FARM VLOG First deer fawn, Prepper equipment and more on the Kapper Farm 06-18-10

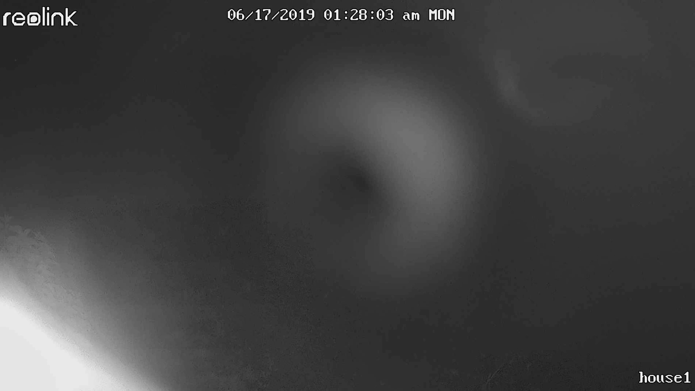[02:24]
Okay, so we got these new Reolink video cameras and the other night here, I got this snapshot picture emailed to me. It's at 1.30 in the morning and I'm like, what in the world is this?
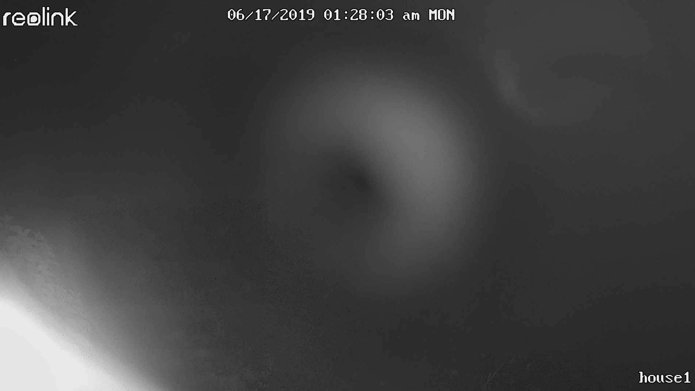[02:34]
So just for a little perspective, this is the view of that camera.